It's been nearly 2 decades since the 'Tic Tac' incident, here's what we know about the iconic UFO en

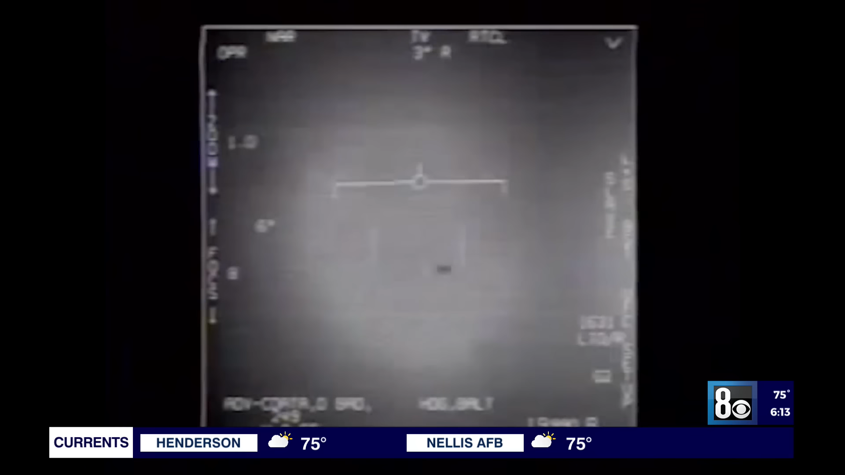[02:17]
Equipment on his plane recorded the grainy image from an infrared sensor. Underwood says there's a second recording that's never been released. He adds the Tic-Tac engaged in active jamming. I did get jamming cues on my radar tape, and you can see cues of jamming on both your radar and your flare tape.
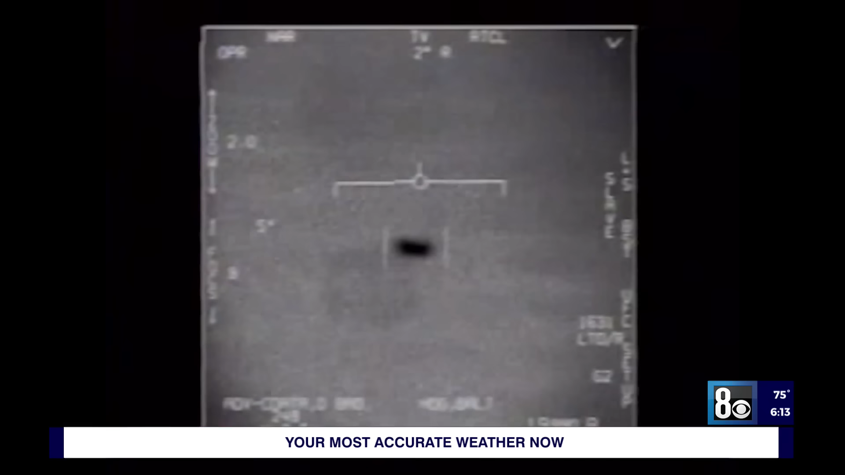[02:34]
Accounts vary about what happened to the recordings afterward. The encounter was not investigated by the Navy and wasn't sent up the chain.